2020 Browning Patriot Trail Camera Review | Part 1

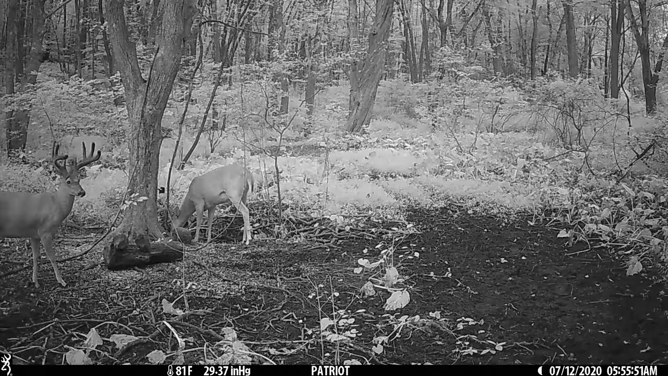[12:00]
Um, it's not a red glow. It's a no glow camera. So you won't see the flash going off. Okay. And we'll go over all of them. Um, like I said, in the intro full HD 1920 by 1080 video resolution with audio night vision, uh, technology night viz, this camera shoots photos at 24 megapixels, dual camera lens technology. We went over that a little bit, one lens for daytime, one for night,